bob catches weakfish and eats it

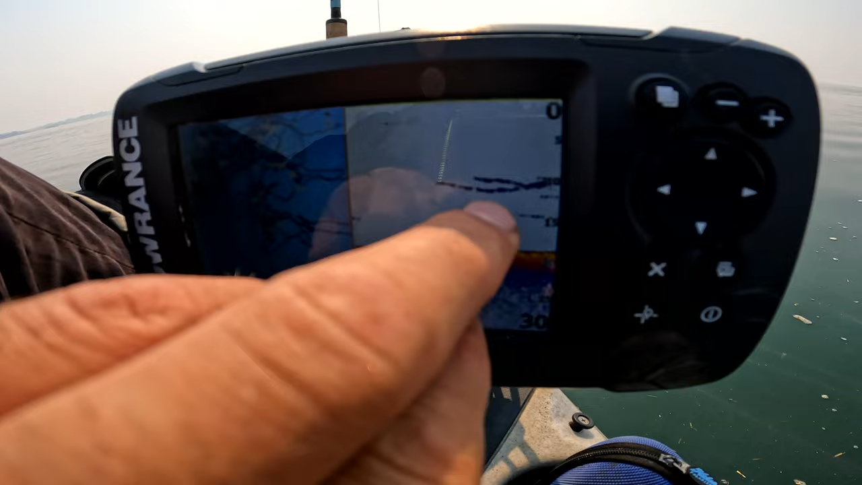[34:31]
There's actually four of them coming underneath the kayak right now. So that's what they look like on the finder. It's actually a whole school of them.